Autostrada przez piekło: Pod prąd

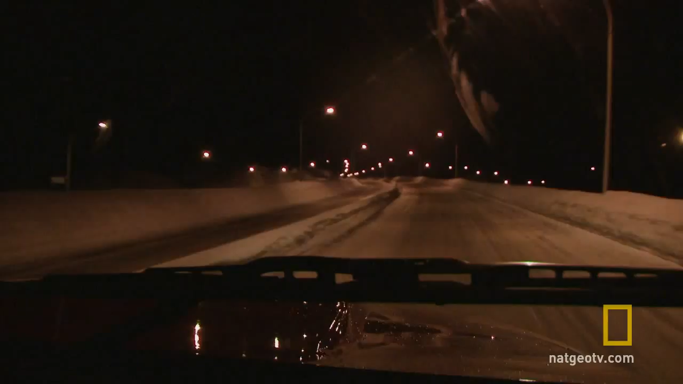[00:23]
a thin layer of frozen water that can turn a highway into a skating rink. Good morning, John. You know the situation, do you? Yeah, I see the ice and hear what's going on. It's a really bad night. I don't want us getting in a crash on our way to this thing.